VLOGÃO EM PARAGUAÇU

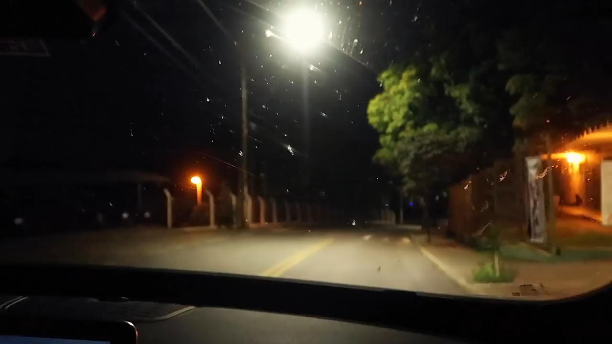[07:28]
Gente, chegamos. Essa aqui é a entradinha da cidade, tá? Eu acho que é uma das entradas, né? Sei lá.
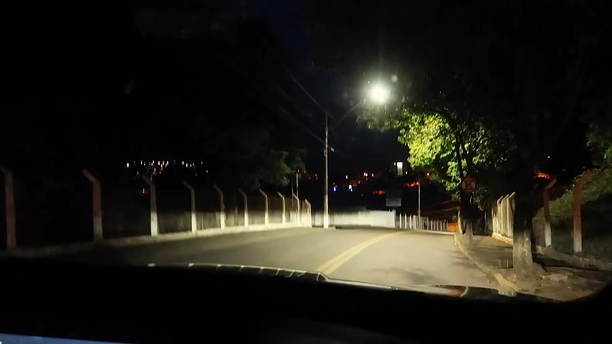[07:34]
Eu sempre entrei por essa. E a gente ia lá na rua da Mulher de Branco hoje, mas tá de noite. Daí eu acho que vocês estão pedindo demais da minha coragem. Não tenho coragem. Vai que ela tá lá. Vai que ela tá lá. Não, na verdade ela aparecia de manhã, né? Não era de noite. Não, a gente tá brincando. É que a gente tá cansado e de noite não dá pra ver nada, né? Eu vou mostrar só a rua.
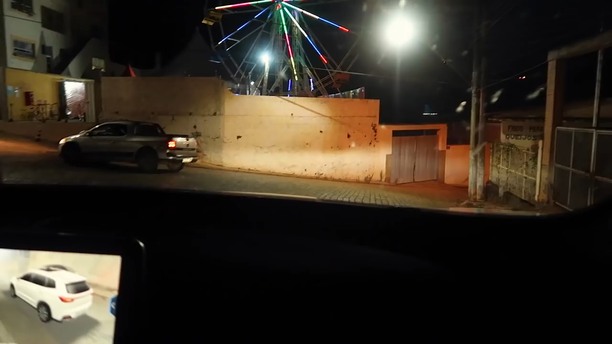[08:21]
Olha que lindo a roda gigante. Nunca teve, é a primeira vez. Não, mentira.
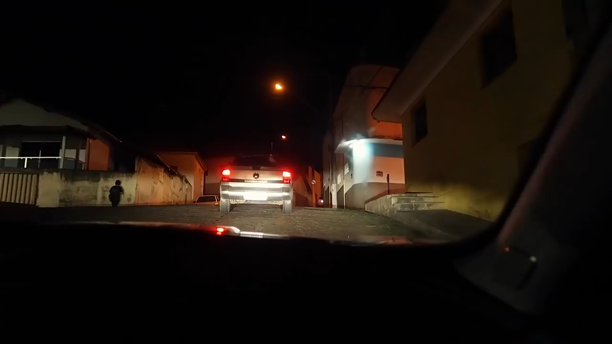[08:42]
Ó, mas os chãozinhos de paralelepípedo. Que meu pai fala que andava de bike aqui. Eu não acredito até hoje.
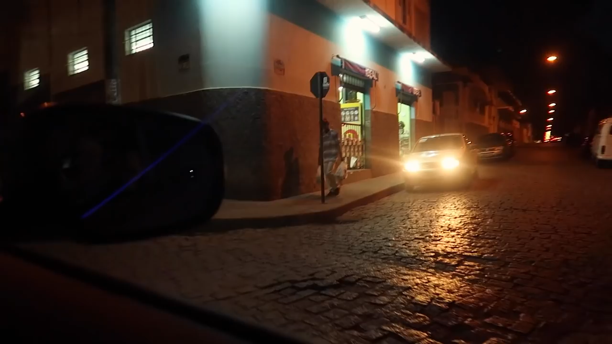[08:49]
Porque não tem a menor condição. Mas tudo bem. Ele falava que ele ia lá de cima. Descia no pau. Porque aqui é tudo morro. Ai, gracinha. Olha esse carrasinho gracinha. Aqui essa casinha já tá mais moderna. Lá embaixo é mais bonitinho.
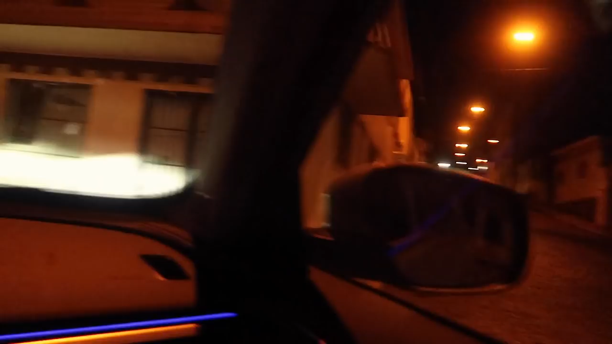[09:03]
Ó, chega aqui. Uai, começa a falar assim já. Gente, a locadora do meu pai era aqui perto. Já falei 500 vezes que meu pai tinha a locadora. Toda vez que eu falo as pessoas me zoam. Porque toda hora eu falo disso. Pera aí, será que eu tô sabendo? Acho que eu não tô nem sabendo onde eu tô. Tá, era por aqui, tá?
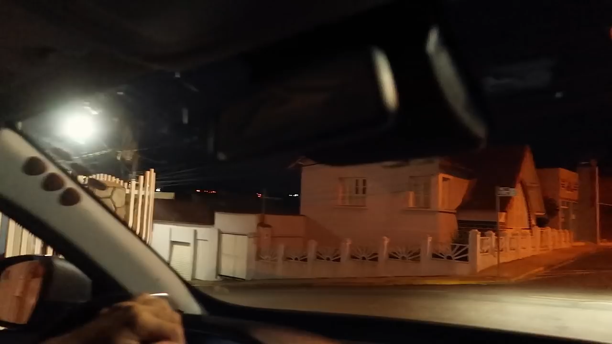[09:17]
Eu acho que é ali embaixo, talvez. Era nesse lugar aqui.
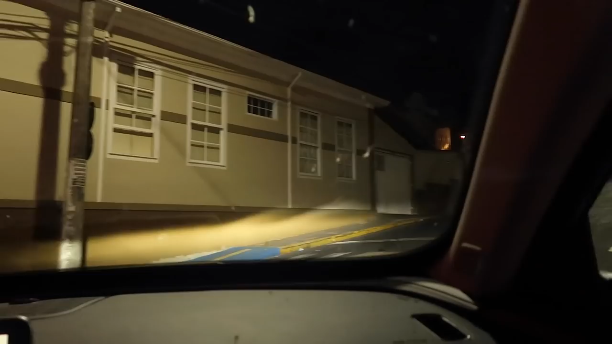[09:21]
Mais uma... Não, mentira. Era aqui em cima. Pera aí, meninas.
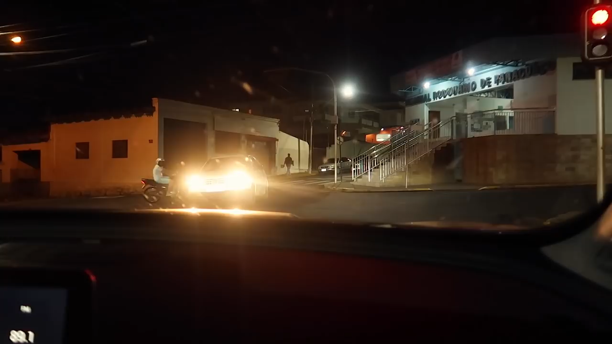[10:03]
Mas ele existe. E aqui fica a famigerada rodoviária de Paraguaçu, onde já cheguei várias vezes de madrugada. Com a minha tia vindo me buscar aqui, ó, na esquina. De pijama.